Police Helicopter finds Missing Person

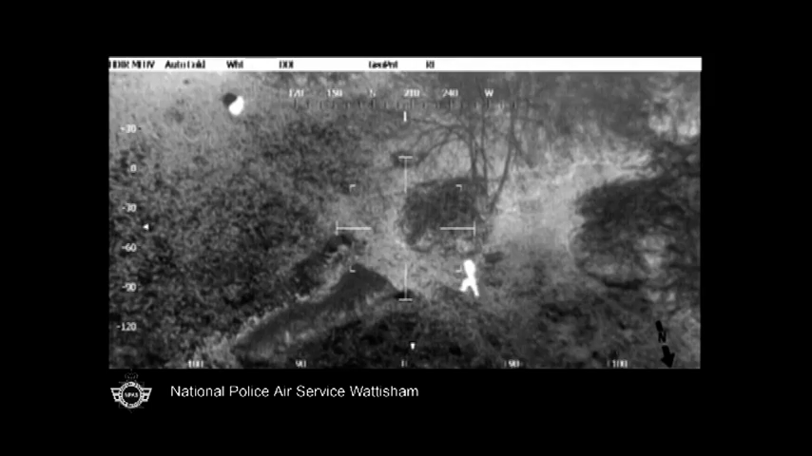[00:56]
The dog's just got up and moved, ah the dog is just this side of the male.